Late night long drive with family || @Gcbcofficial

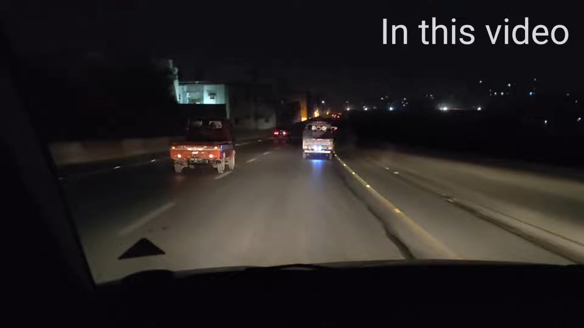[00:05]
रेस हो रही है भाई सुजुकी वालों के साथ, हम भी रेस करेंगे इनको, मैं बताता हूँ।
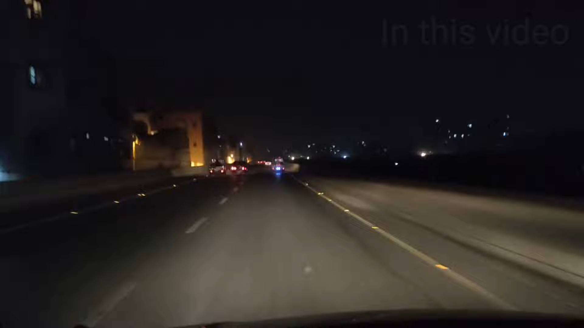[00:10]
सुजुकी वाले रेस लगा रहे हैं और हमें कोई आगे क्रॉस करके चला जाए और हम उसको छोड़ दें, ऐसा हो नहीं सकता। तो इनको भी मैं थोड़ा आगे जाने देता हूँ। ये तीसरी सुजुकी वाला की है, मतलब एक निशानी है ना शहर की, उसके ऊपर इनके पोस्टर लगाना जरूरी है क्या यार?
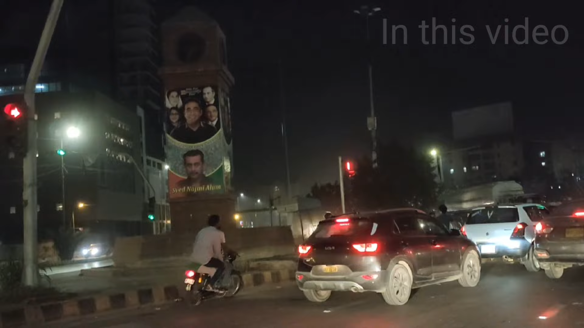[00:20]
कितना बुरा लग रहा है ना। और उसकी वो घड़ी भी पता नहीं गायब कर दी, बजाय इसके कि उसकी लाइट सही कराते। कायदे आजम को देखें, अंधेरे में डाला हुआ है।
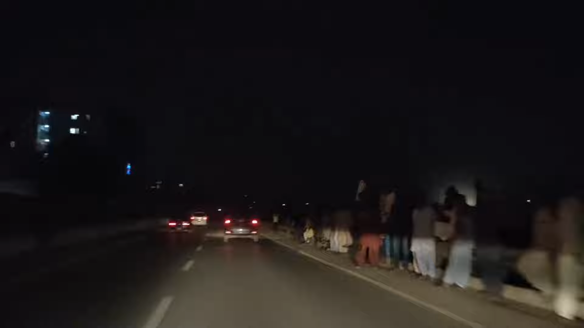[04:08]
कितने लोग खड़े हुए हैं यहाँ पे, कुछ सीन चल रहा है। तो हम अभी अपनी ड्राइव को एंजॉय करेंगे। लियारी एक्सप्रेस वे खत्म हो गए हैं, यहाँ से हम लेफ्ट टर्न करेंगे। लियारी एक्सप्रेस वे से उधर गए और अब हम जा रहे हैं अभी आगे टूवर्ड्स क्लिफ्टन।
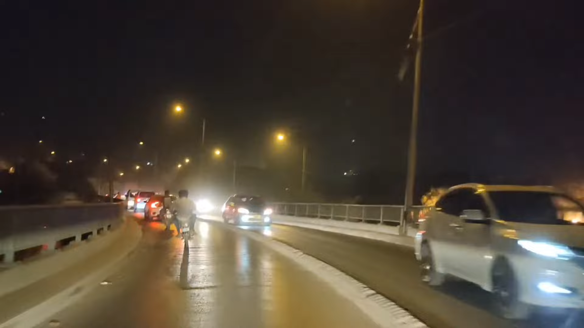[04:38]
माईकुलाची रोड पे, माईकुलाची रोड बड़ा अच्छा बना हुआ है और रात के टाइम बड़ी जबरदस्त लाइटिंग हुई होती है और बड़ा अच्छा बना हुआ है रोड।
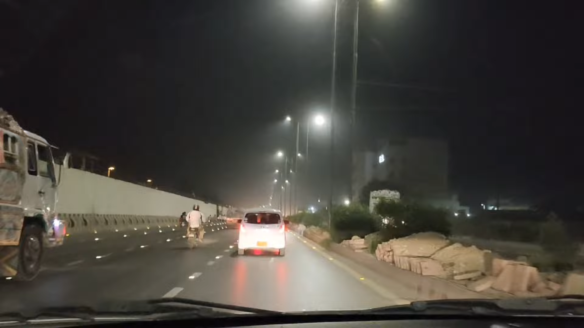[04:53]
मोस्टली जो है वो मेंटेन्ड ही रहता है यहाँ पे, क्योंकि एक एम्बेसी जो है साइड पे।
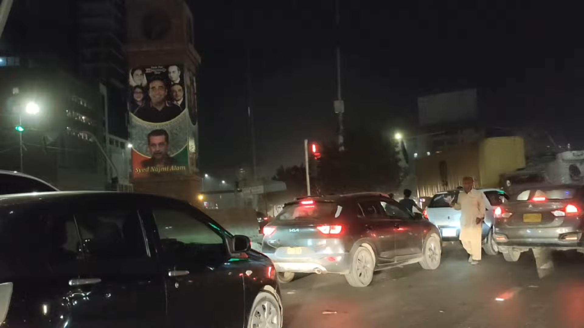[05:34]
हाँ घड़ी सही कर देते भाई, कुछ अच्छा तो लगता।
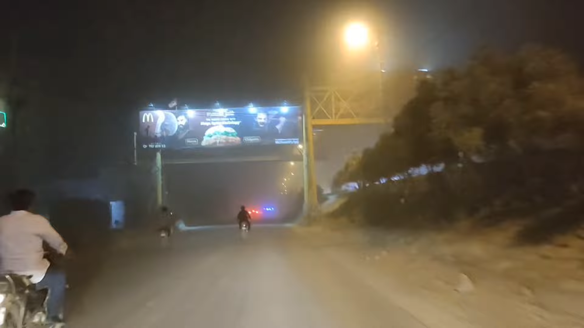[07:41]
ये जो आपको आगे मंजर लग रहा है ना, ये कोई सर्दियों का मंजर नहीं है ना, ये कोई फोग है, ये धूल मट्टी है भाई। और ये धूल मट्टी पता कहाँ से उड़ रही है?
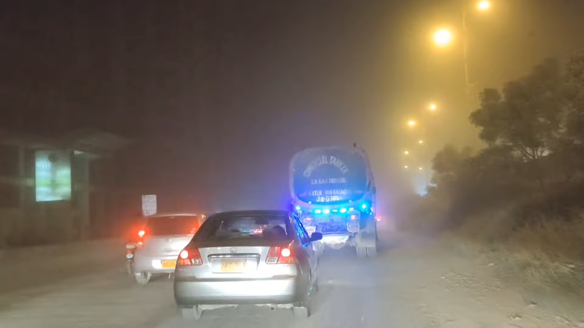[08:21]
जिसकी वजह से अभी मंजर कुछ ऐसा लग रहा है सर्दियों वाला, धुंध वाला, लेकिन एक्चुअल में ये धूल मट्टी है पूरी।